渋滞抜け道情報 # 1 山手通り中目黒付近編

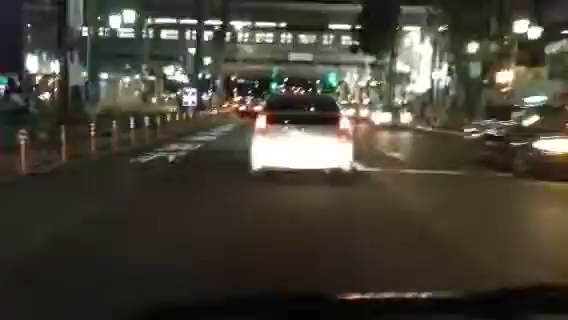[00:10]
中目黒の駅の陸橋を越しました。直進します。山手通り陸橋をくぐります。
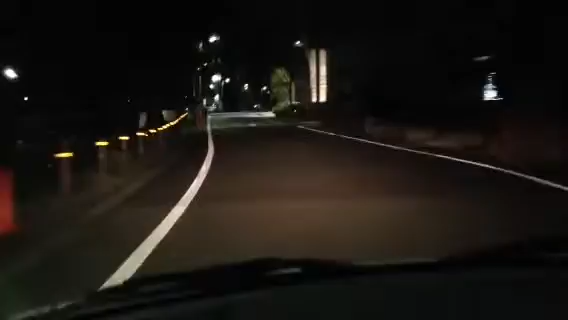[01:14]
何箇所か左折できるポイントが道があるので、焦らなくても大丈夫です。直進500メートルぐらい直進します。
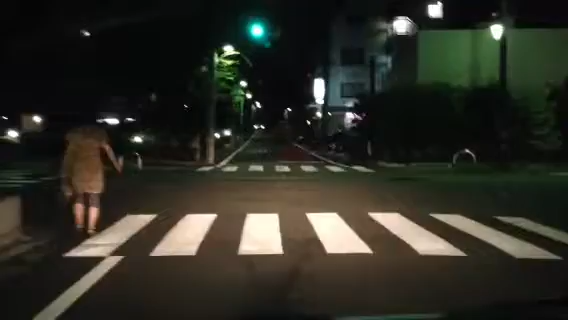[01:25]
一つ目の信号を左折します。茶屋坂という坂を500メートルぐらい直進します。
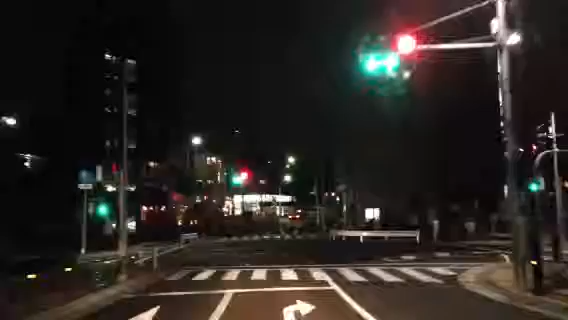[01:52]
登り切ったら今信号で止まってますが、直進して50メートル行くと恵比寿ガーデンプレイスにぶつかります。そこを次に、一つ目の信号を左折すれば明治通りに入れます。今回は右に右折します。で直進1キロぐらい走ります。
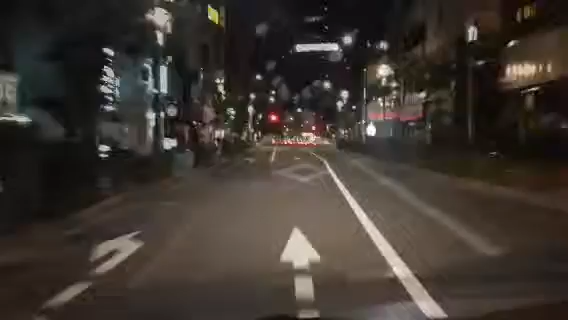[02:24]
はい、1キロ直進してきて三田通り終了で上りの目黒通りにぶつかります。でこの子を左折していけば白金に出ますので、外苑西や、目黒の首都高、さらにもう2キロぐらい進めば国道1号線にアクセスできます。今回はこのまま目黒駅に出たいと思います。
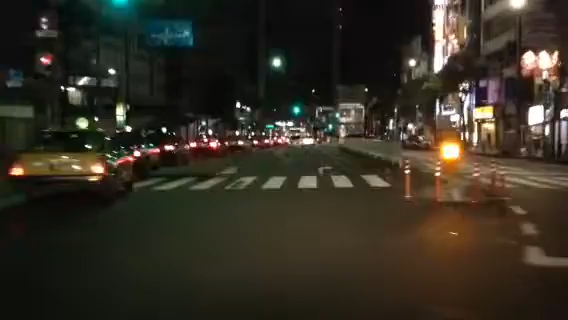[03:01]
駅が見えてきました。